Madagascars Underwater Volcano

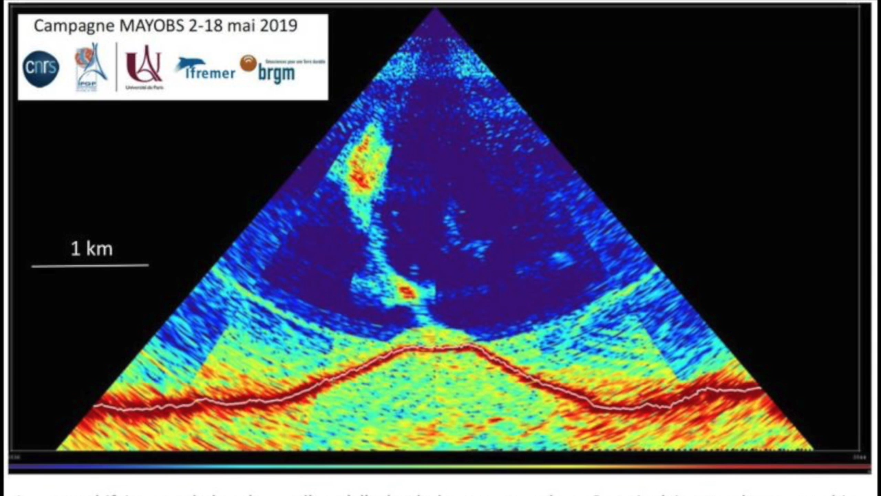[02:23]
A new mountain rising 800 meters high and stretching 5 kilometers across has been detected by sonar a mountain which was not there 6 months ago